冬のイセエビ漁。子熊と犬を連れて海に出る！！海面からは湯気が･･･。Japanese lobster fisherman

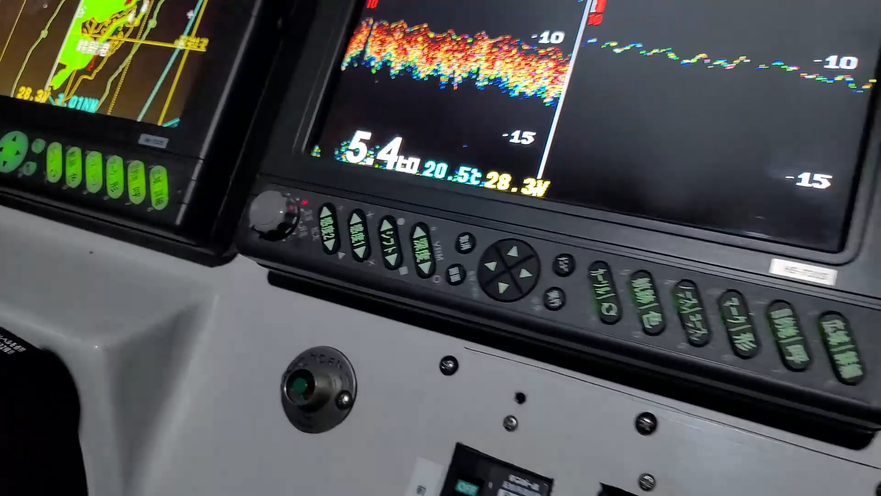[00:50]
これ水温だけどさ、20.5度。前のまでね、22度ぐらいあったよ。
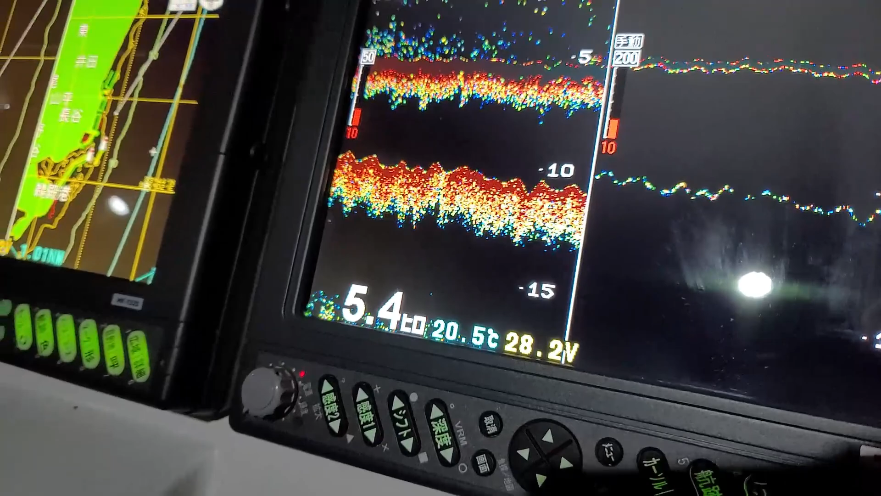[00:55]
On screen: water 20.5°C
前の時はね、22度ぐらいあって、2度近く落ちたから。